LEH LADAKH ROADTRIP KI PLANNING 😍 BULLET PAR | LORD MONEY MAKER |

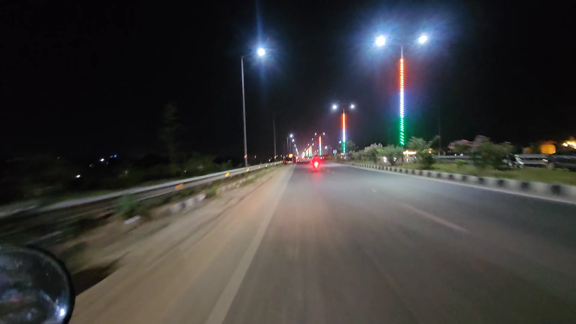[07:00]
क्या हो ब्रो, चलो चलो बोल रहे हैं आराम से चलो। आ रहा है आराम से चलने के लिए थोड़ी चल रहे हैं हम भाई साहब, किसी चीज का काफिला वाफिला लग रहा है यहाँ पे, पता नहीं किस चीज का।
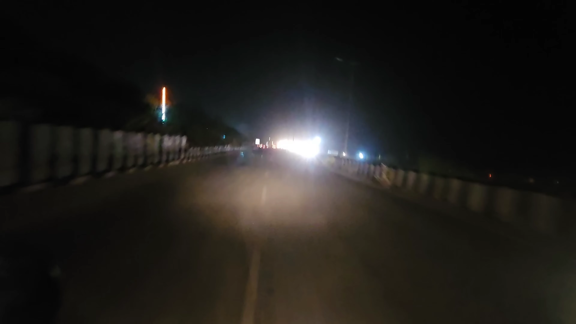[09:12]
यो भाई आ गए यहाँ पे अटल पथ, यो जगह का नाम है अटल पथ।